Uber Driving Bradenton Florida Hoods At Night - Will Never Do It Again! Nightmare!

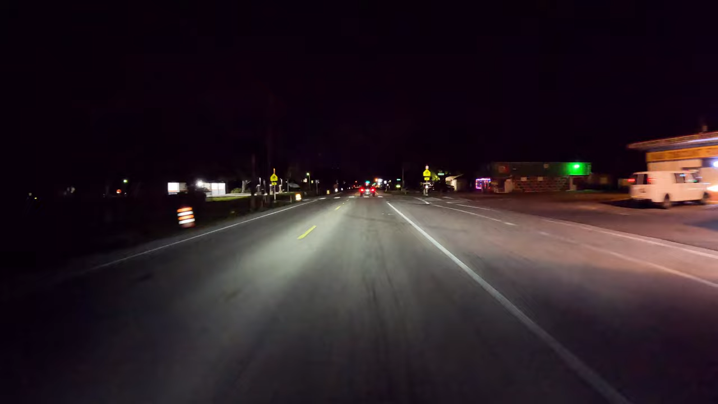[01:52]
It really is a city that has a lot of problems. The beaches are beautiful. The suburbs are really sucks. Now I've already done videos in Sarasota and Fort Myers but I can tell you Bradenton at night is on a whole different level. This really is a scary place to Uber at night in bad neighborhoods. It just has a bad feel. It has a bad vibe. So here we are. We're driving on 15th north right now driving through Samoset somewhere north of Oniko. We're gonna get on I believe this is 30th or 27th heading towards West Bradenton.
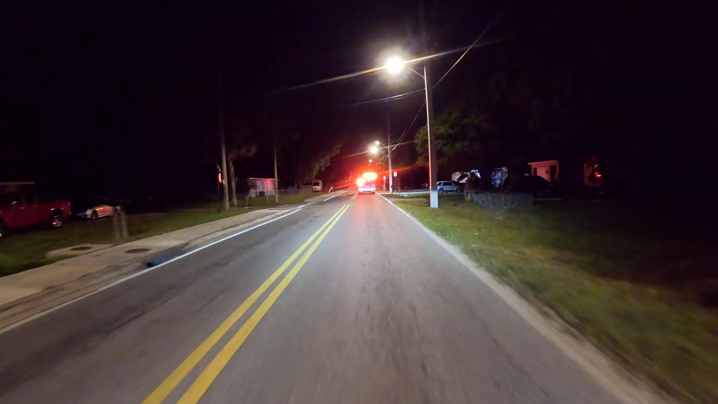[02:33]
After all that is what Bradenton is known for. So here's an ambulance at two in the morning outside of residences. And we're just gonna drive past them really carefully here and slow. Make sure there's nobody outside. We're good to go.
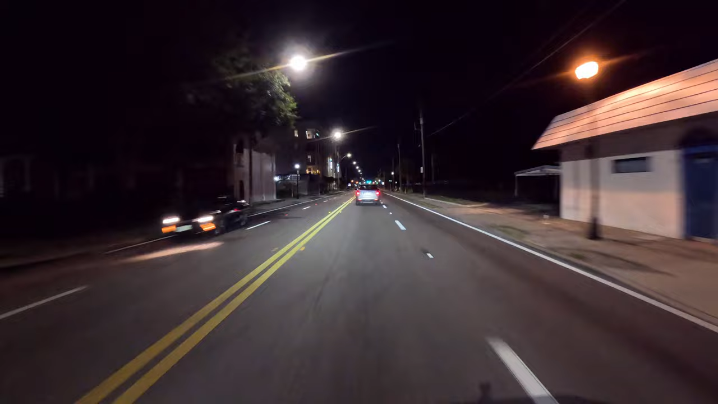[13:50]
here so there's no reason for him to be driving like this but you'll see that this guy was completely drunk out of his mind he's going about 35 miles an hour here but eventually he slows down to about 25 miles an hour and he's all over the road I wanted to pass him but you'll see he's kind of swerving into the other lane so yeah it's late at night in Bradenton man it's just uh you know a lot of uh intoxicated drivers you also have to be careful like always for uh you know junkies running out in the road like look at him it's like all over the road and look
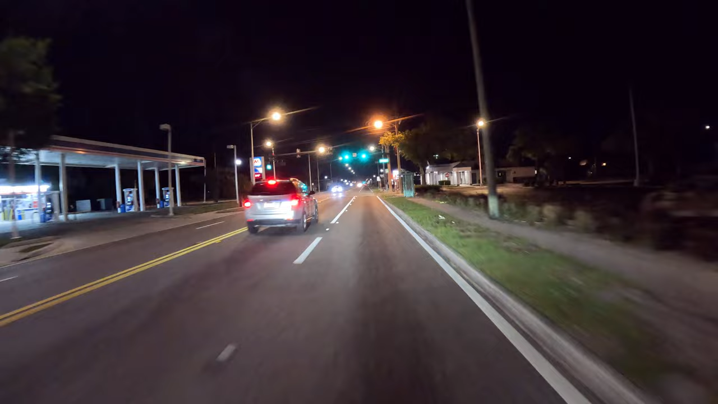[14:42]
stopped right here and then he can't he kind of just like sat there for a bit kind of weird but I sped up and got as far away from him as I could finally because people like that who crash into you who knows what the crap they're thinking are doing off and away from Bradenton into Sarasota I got a good customer I know this is going to be a good one we're heading to a nightclub these are usually the best tippers so we've had two horrible experiences already tonight we had the sketchy dude we had uh luckily nothing happened then we
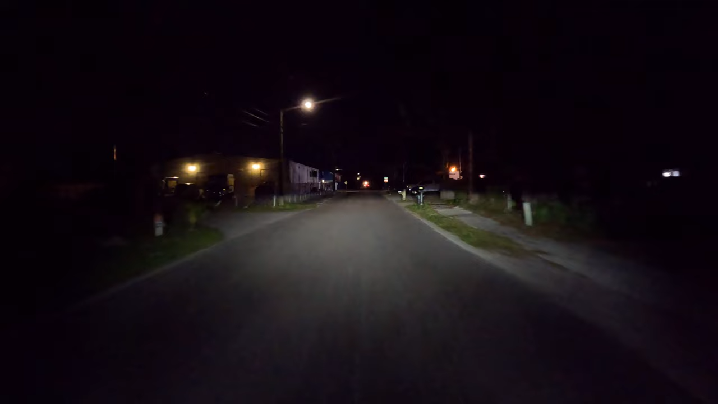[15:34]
Myers at the same time of night like really late and it wasn't this sketchy by the way if there's anybody that wants to make a request please let me know what you want me to do with this uber thing oh crap there's people fighting in the parking lot to the right of us so
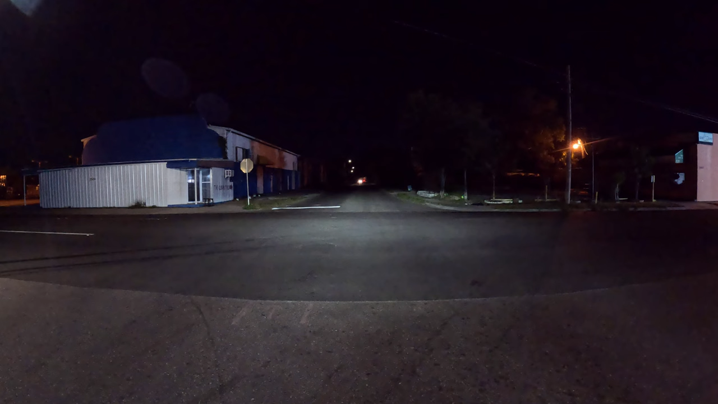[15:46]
I'm going to swing around really quickly and show you guys I'm in the car I always got my windows cracked so I can hear what's going on around me
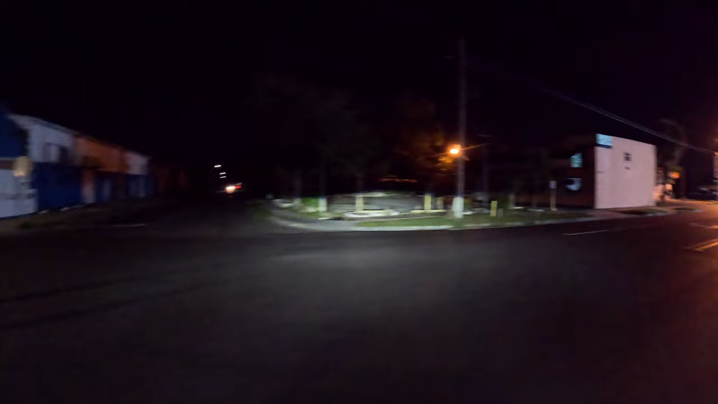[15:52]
and I can hear people screaming so there's people back behind this little grocery store fighting um actually there used
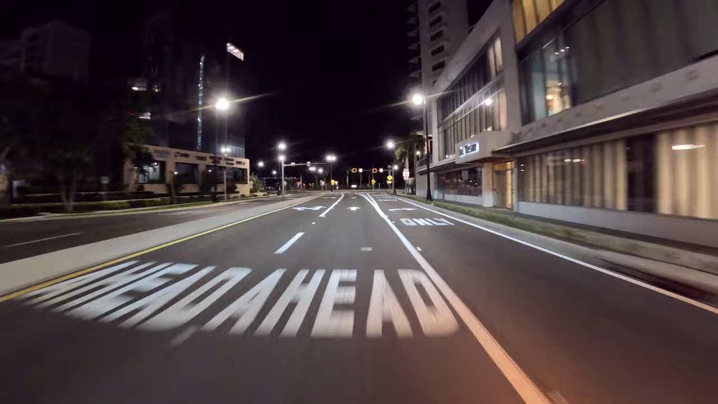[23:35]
six dollar tip I believe that's the biggest tip I've got so far through the app so finally we enter Bird Island since I moved to the Sarasota area I was like how am I ever going
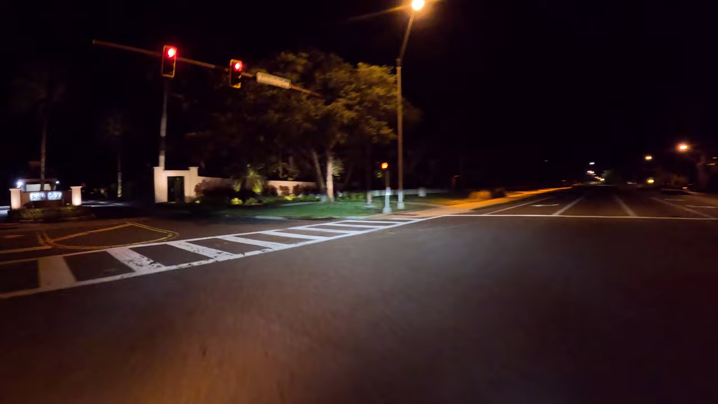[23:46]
to get onto this island I want to see this place with my own eyes there it is Bird Key they do have a
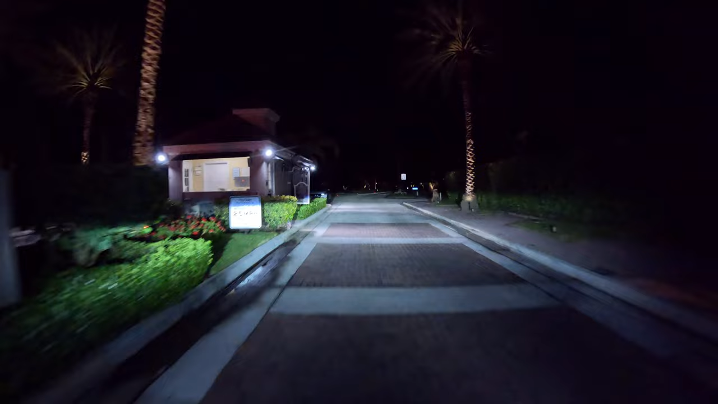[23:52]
gay house so it's roughly three in the morning and we are driving around one of the most seclusive addresses in all of Sarasota this is where famous people live I think Jerry Springer had a house here somebody from the Rock Bend AC DC might have had a house here this is just an absolutely
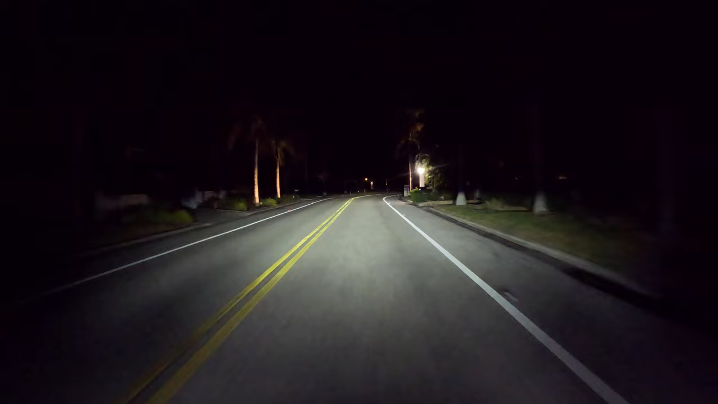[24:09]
exclusive area and definitely really cool to be able to get in here finally and see these homes I know it's kind of dark and you can't tell right now but yeah these are like incredible homes I'm talking millions of millions of dollars in here all right so we hopped from Bird Key to St. Armand's Island and now we're going to go to Lido Beach and pick up somebody at a very fancy hotel on the water and already even though I'm kind of new at this uber thing I've noticed that some of the places you go to are kind of repetitive and that's good because it's going to help me